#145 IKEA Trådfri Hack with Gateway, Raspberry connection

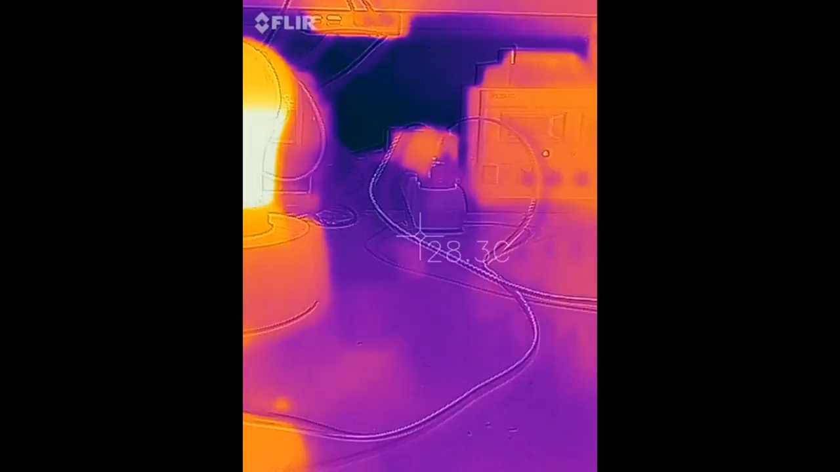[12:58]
And if we go now to one LED, the power supply has more than 90 degrees centigrade.
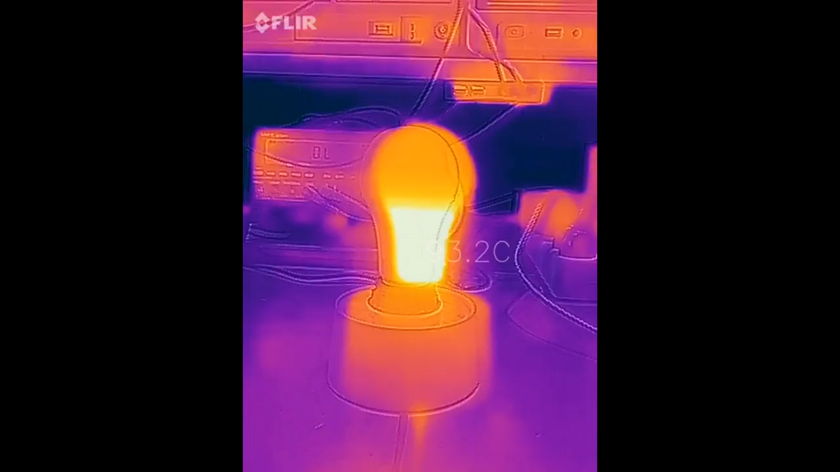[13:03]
And the LEDs have about 50 degrees centigrade.
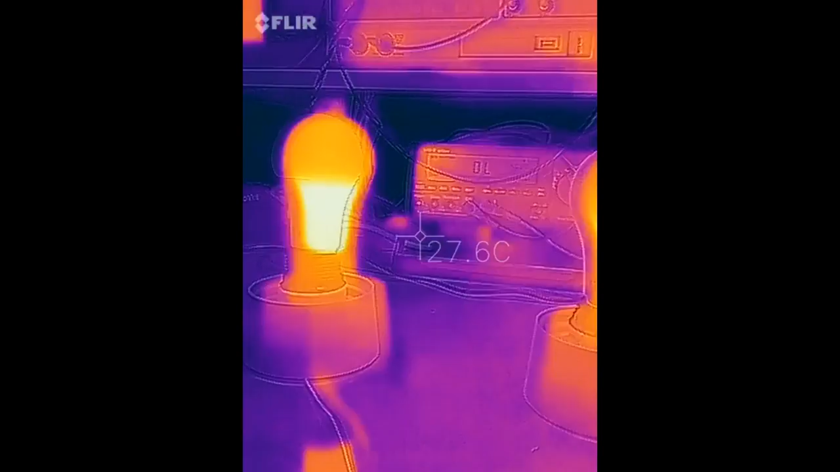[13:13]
On screen: spot 27.6°C
Now if we go to the other bulb, same thing here, nearly 90 degrees centigrade the power supply. And the LEDs also about 57 degrees centigrade.
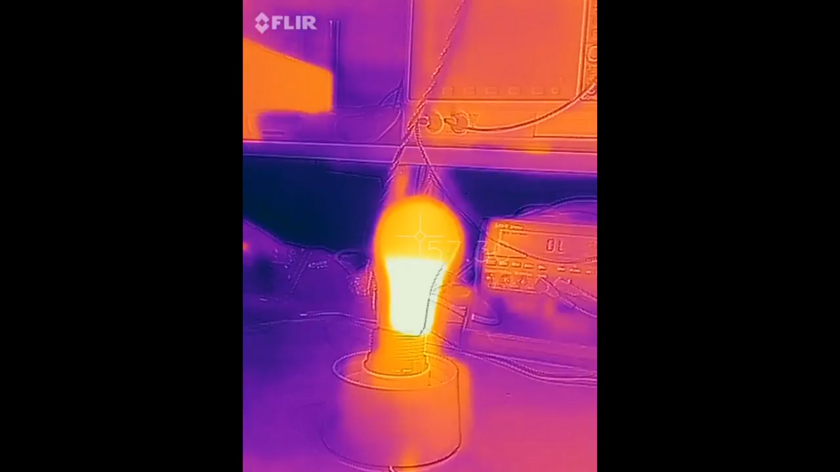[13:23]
So, the power supply are really a problem with these bulbs. I hope this video was useful or at least interesting for you.